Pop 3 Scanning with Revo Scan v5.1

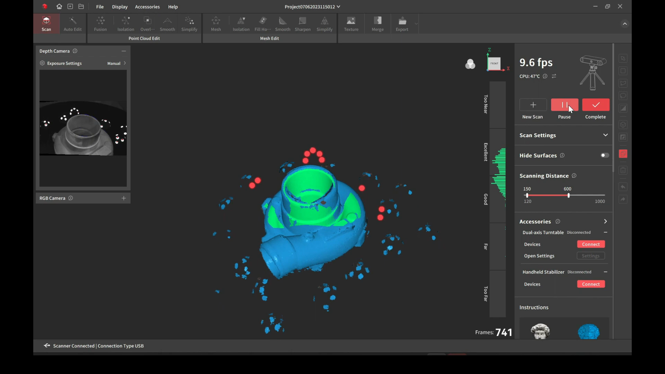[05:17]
and here you can see that I tilt the scanner at different angles this is just simply to capture different parts of the item
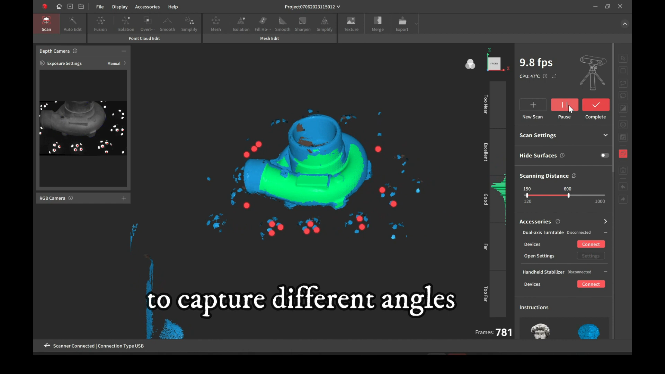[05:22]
as you can see where the hole is I had to tilt it some so that I could scan inside of it better
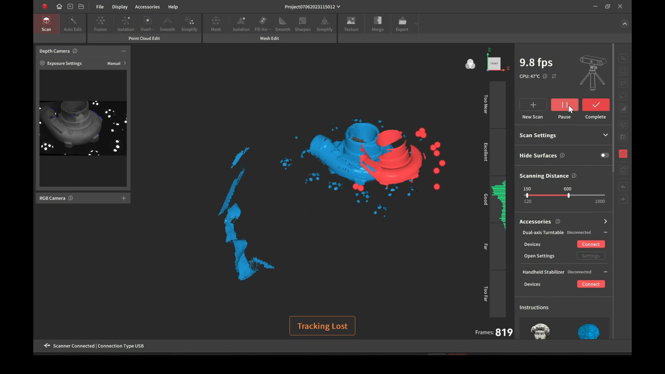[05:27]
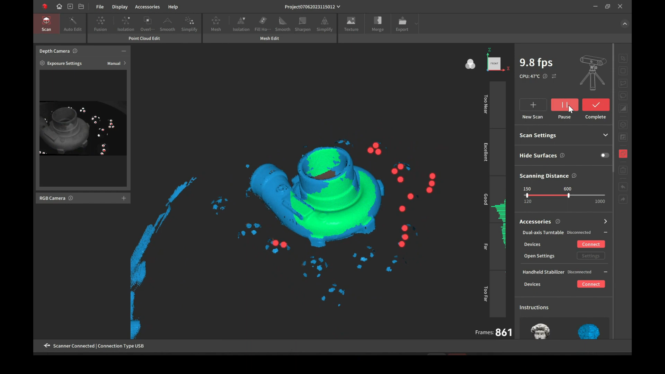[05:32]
and again a lot of the times where it says that it's lost tracking or unable to track is simply because I'm moving way too fast
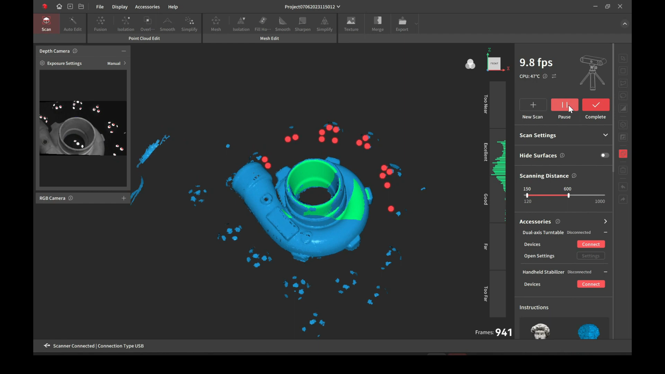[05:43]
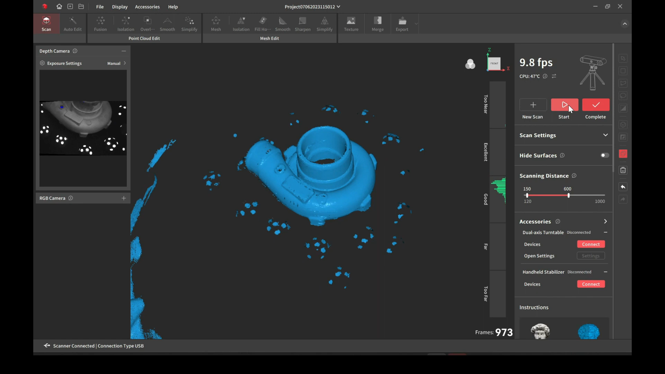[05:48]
I'll go ahead and pause it and now I'll check to see which parts are missing from this scan
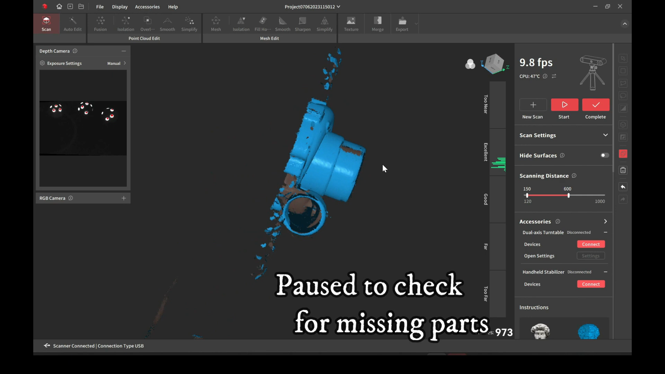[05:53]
as you can see I didn't get the inside on that edge and that edge
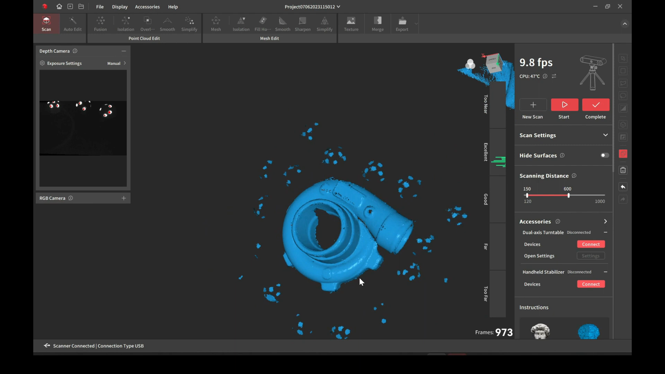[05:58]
so I'll simply just rotate the item around so that I can get lined up with those spots
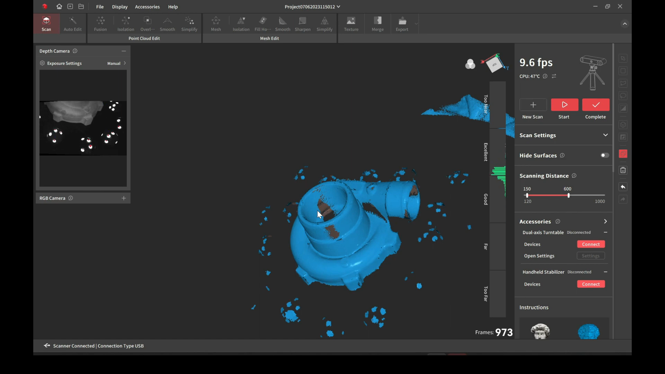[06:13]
then I'll go ahead and start the scanning
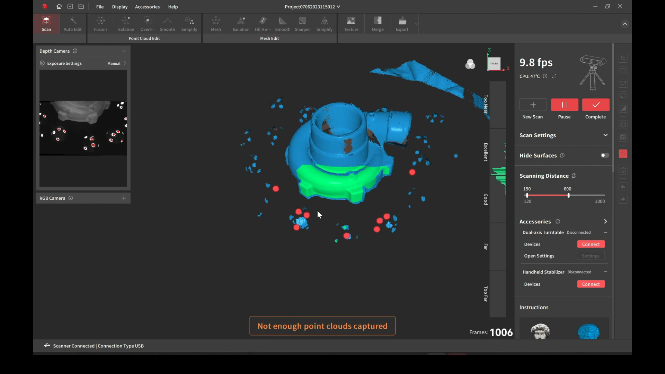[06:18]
and as you can see just kind of fill those in it's kind of like painting
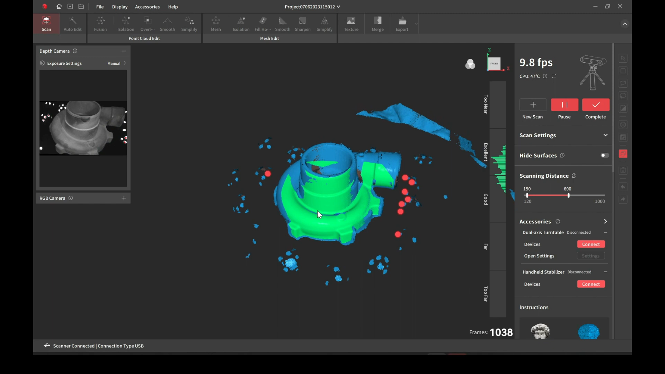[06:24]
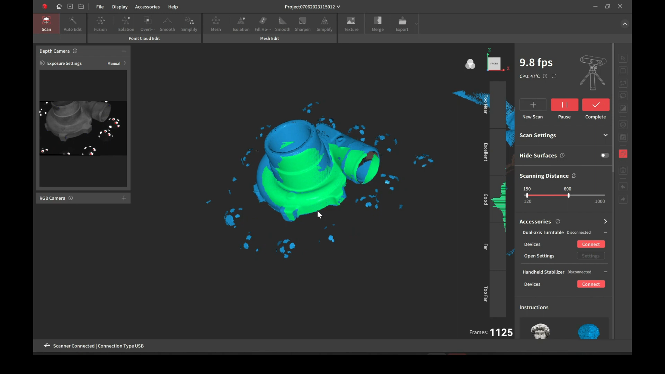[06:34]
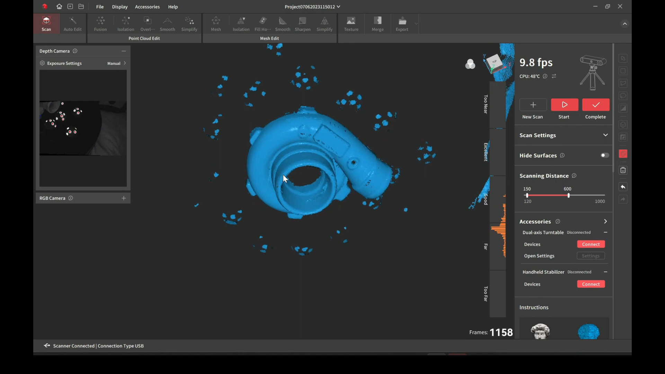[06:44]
and there we go we got this part scan we have to get the back side of it so we'll go ahead and do that in another scan
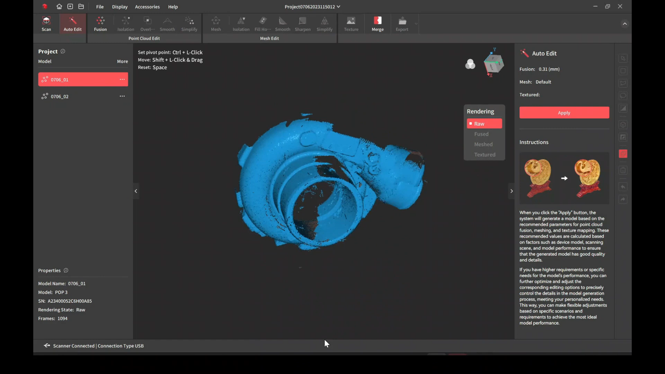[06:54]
right here I'm just comparing the marker mode scan versus the featured scan